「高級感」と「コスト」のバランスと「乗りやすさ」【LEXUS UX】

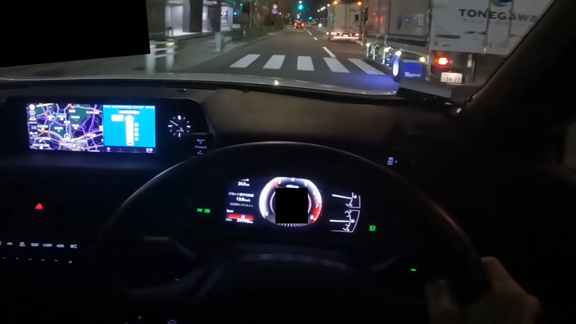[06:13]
まあこんなもんでしょう。ほんの少しだけ、86に近いような音がしますし、ジェントルに回っていきます。これっぽっちも早くはないけど、合流や白天線追い越しも、これだけあれば十分ですね。そういえば、深夜の東京って、こんなにサクサク運転できるような場所だったっけ。そんなわけないぞ、道路は狭いし車で窮屈だし。そんな東京の街中を走っていても、一切の不自由を感じないのは素晴らしい。